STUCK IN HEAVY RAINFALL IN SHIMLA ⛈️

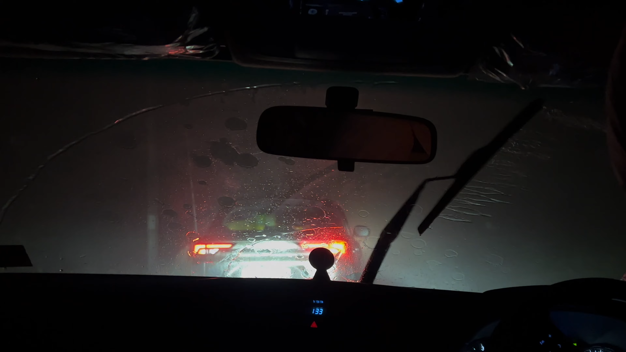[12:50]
स्पीड देखो वहाँ पे स्पीड भी नहीं है बिल्कुल, देखो स्पीड देखो भाई इतनी आराम से जा रहे हैं, तो बारिश तेज हो गई है ऊपर से फॉग भी है।